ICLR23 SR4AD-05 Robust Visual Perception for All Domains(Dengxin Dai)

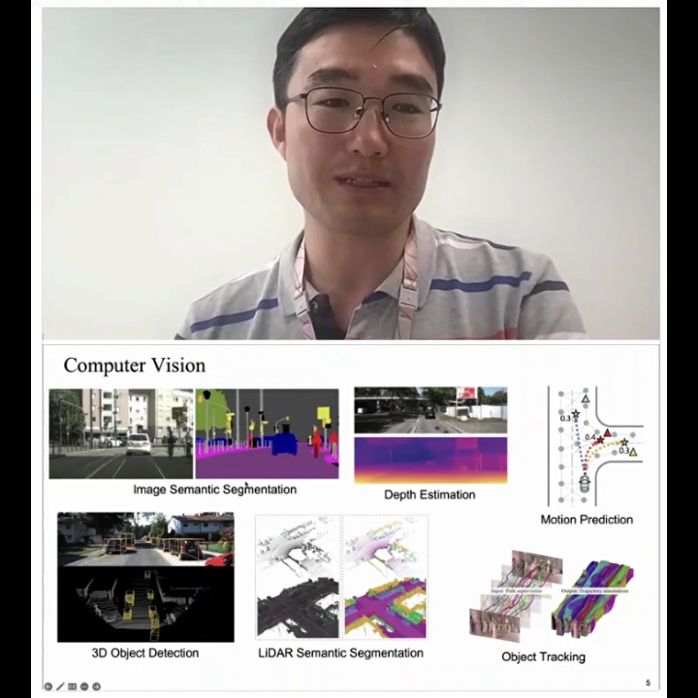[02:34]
Then there are, there are a lot of tasks here, for instance, to allow, to assign the semantic labels to the pixel, to the point cloud, to detect the object, to track them, and also to predict the motion. I mean, we are all familiar about all these tasks, right?
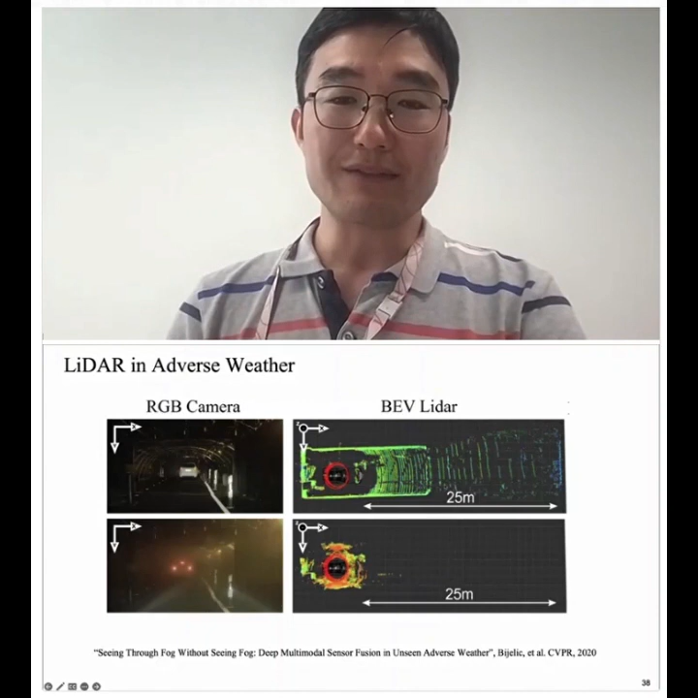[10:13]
So the good thing is that we have knowledge about how actually fog affects the later imaging process. So we can actually modify the data distribution directly such that we can change this data to this type of data, right?
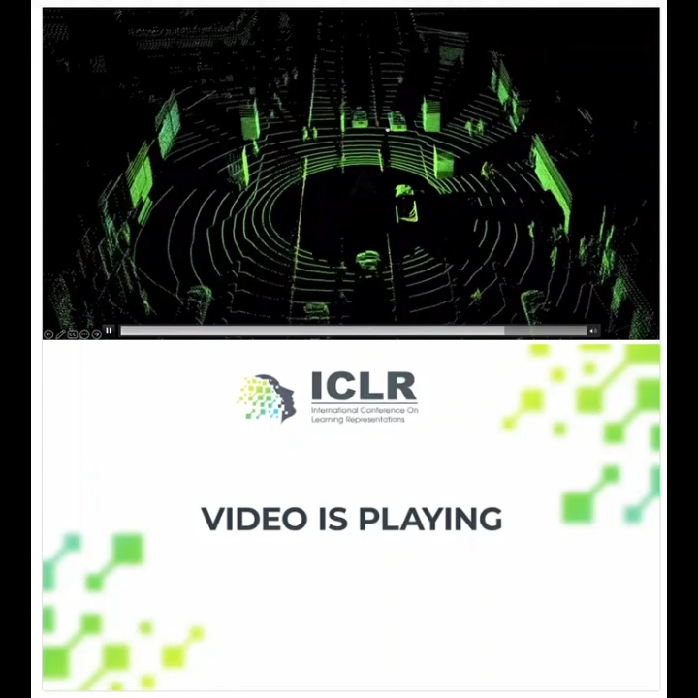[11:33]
If you see clear patterns, then you can annotate data. You can recognize them, right? You can train algorithms to recognize them. The challenge here is that you see for clear weather, we see clear structure, the pedestrian, bus, car.
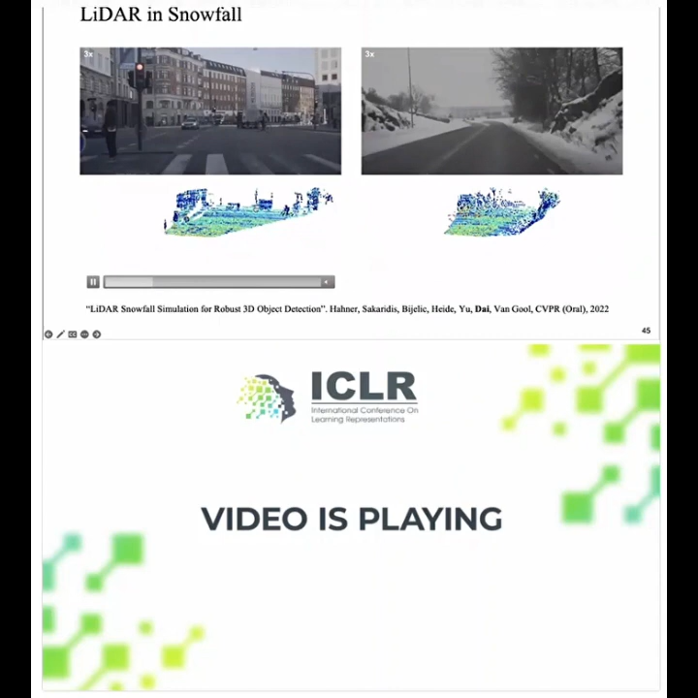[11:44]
It's actually good, right? When you see them, when you see patterns, you can train your network to recognize them.
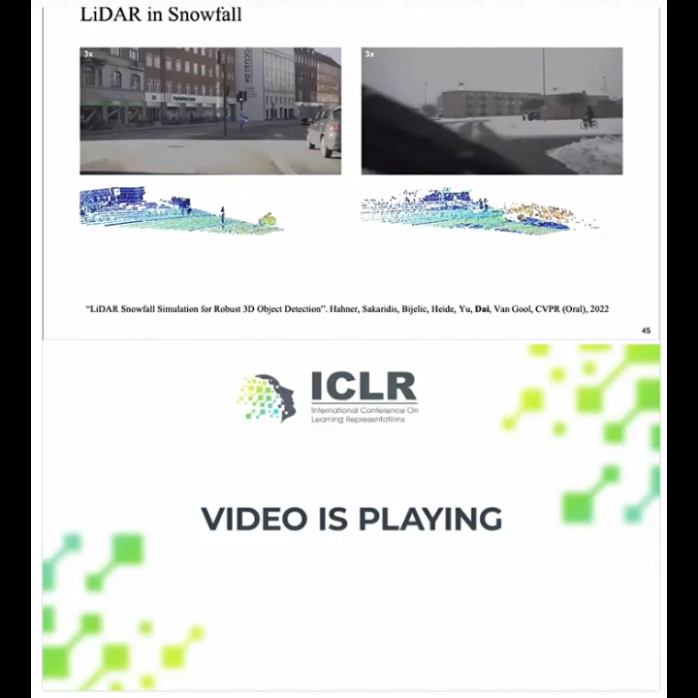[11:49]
But during like, for instance, adverse weather, you see here, you have a lot of noise.
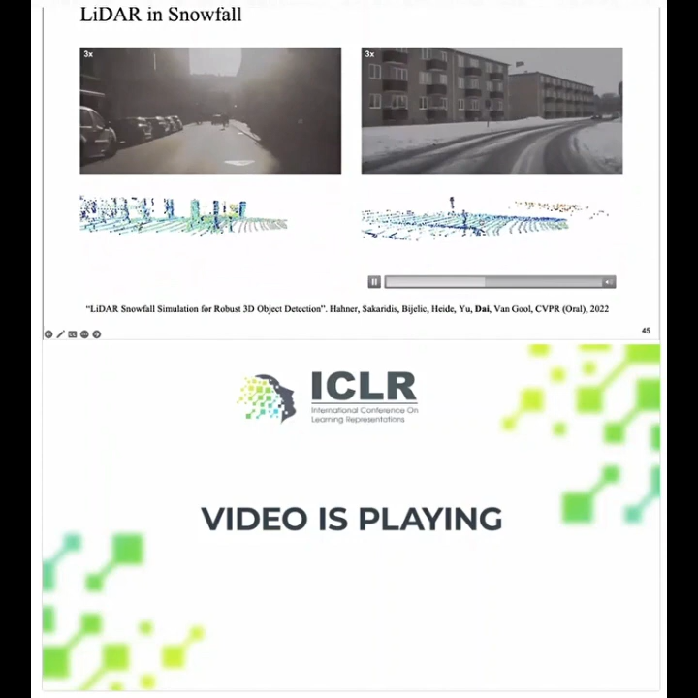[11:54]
Then the perception range is also reduced, as I said, as I said before, right? So we want to modify this.
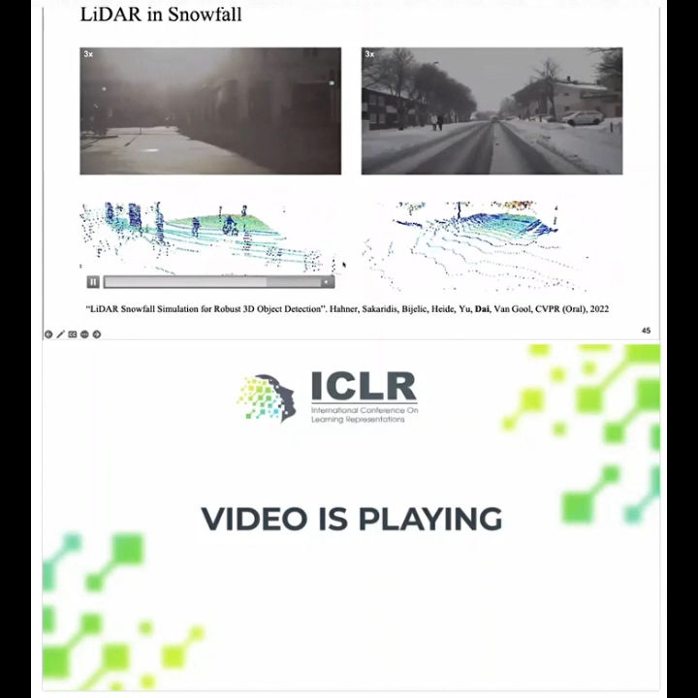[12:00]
So in this work, I mean, we have designed a method where we consider, for instance, the sensor setup.
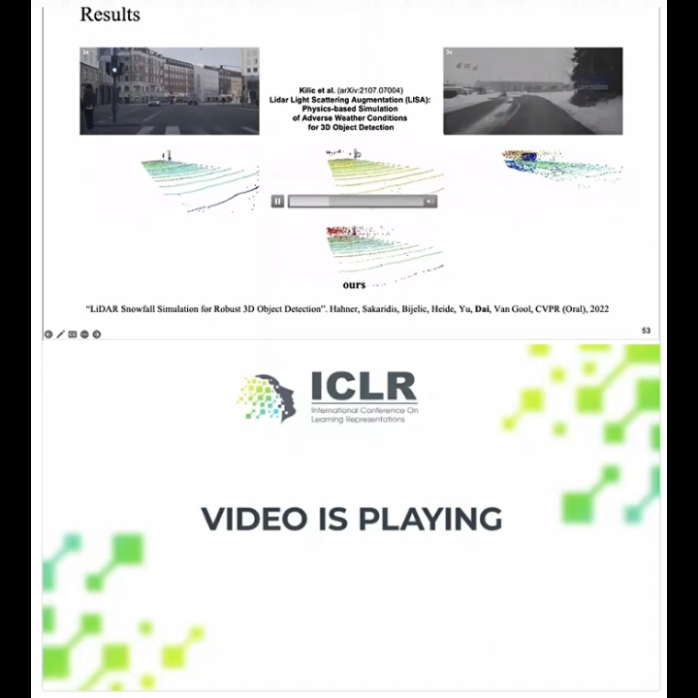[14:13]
this is a real snowfall situation, right? What we can see here is that the simulation looks actually realistic. I mean, of course, here we don't have the exact same situation to compare,
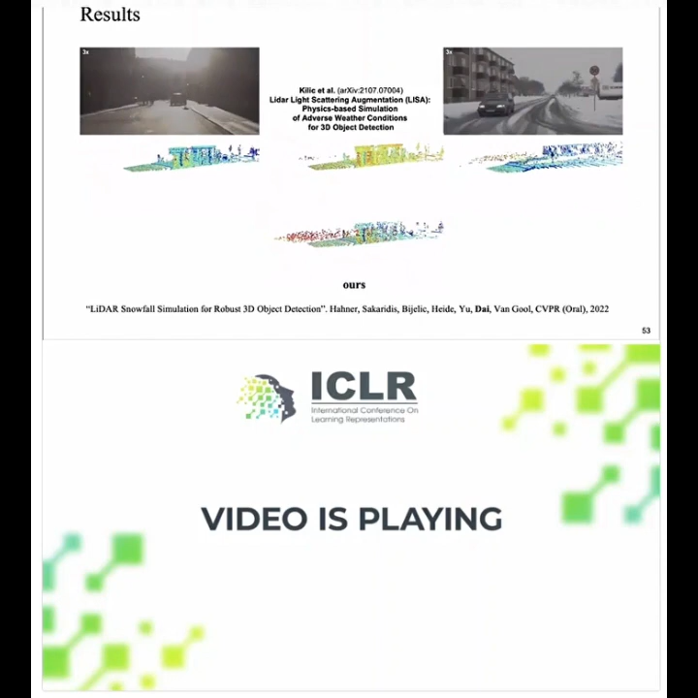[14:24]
but it's very hard to record the same situation, both in sunny situation and in snowfall.